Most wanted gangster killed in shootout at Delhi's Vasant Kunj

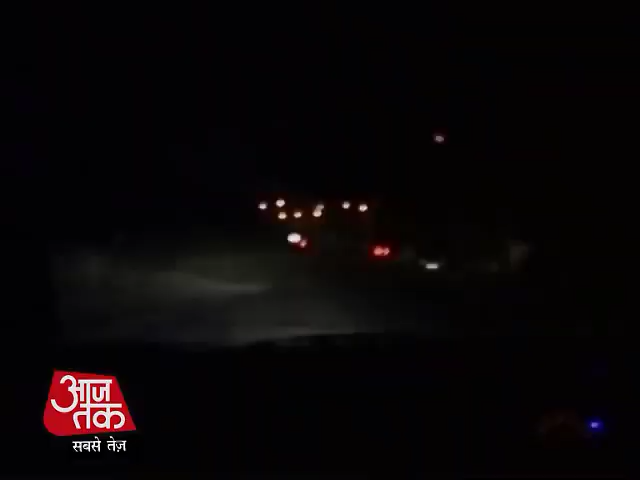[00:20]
वसंद कुंच की इसी अंधेरी सुंसान सड़क पर बिती रात तकरीबन 11 वजे अचानक दनादन फाइरिंग शुरू हो गई मुटभेड दिल्ली पुलिस के स्पेशल सेल के ठी और दिल्ली के सबसे खुंखार